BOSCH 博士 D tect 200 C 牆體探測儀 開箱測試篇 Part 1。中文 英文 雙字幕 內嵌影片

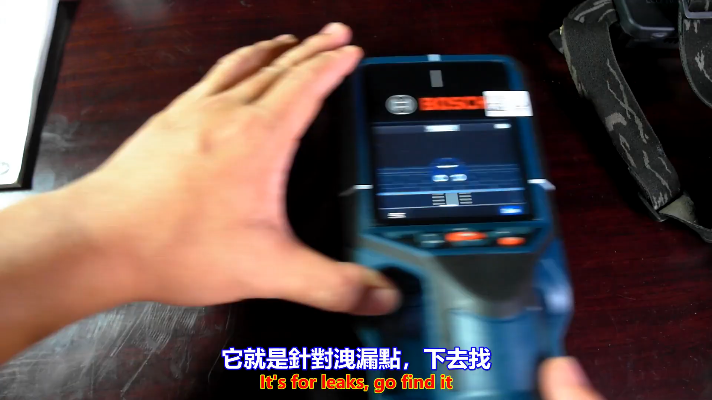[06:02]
找比如说我们现在这样子找那目前这边是没有泄漏点的那我在旁边这边给它喷一个水